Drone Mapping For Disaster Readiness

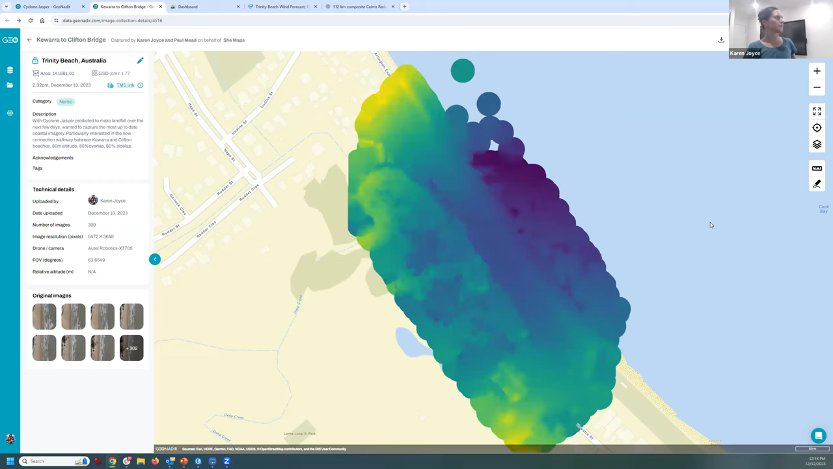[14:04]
including the trees and buildings and bridges, and also the digital terrain model, which attempts to remove some of the trees and some of the buildings as well and give us an idea of what it looks like underneath that. Now, if I'm playing this mission and that's something that I want to then get some more information about and maybe I want to share this with other people, I'm going to add it to a project. And in this case, I want to create a new project.